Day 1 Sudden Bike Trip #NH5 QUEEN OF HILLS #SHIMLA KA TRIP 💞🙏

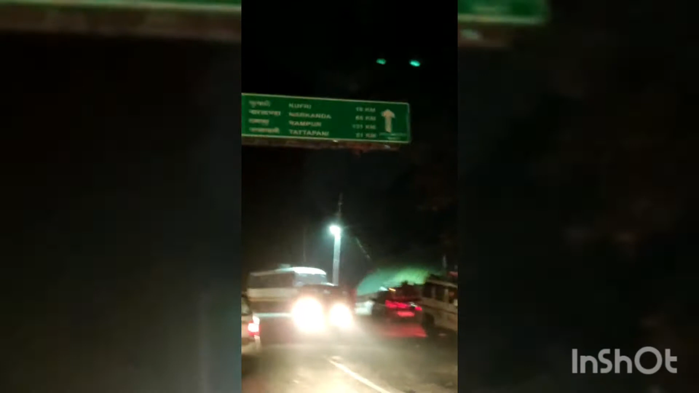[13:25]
yes this se pahle hamne ek bari bich mein socha bhi stay karne ka because andeera ho chuka tha but
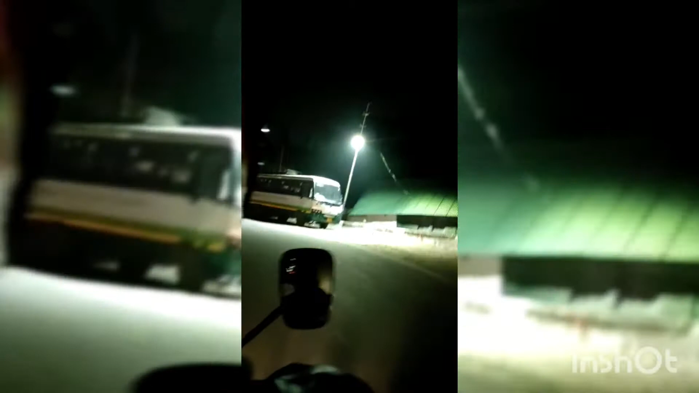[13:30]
we thought ki ok koji baat ni abhi seven nahi hoa hai so
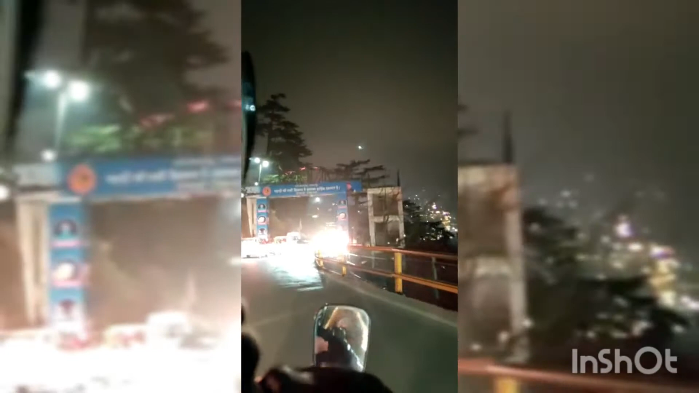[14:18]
so here on the board you can see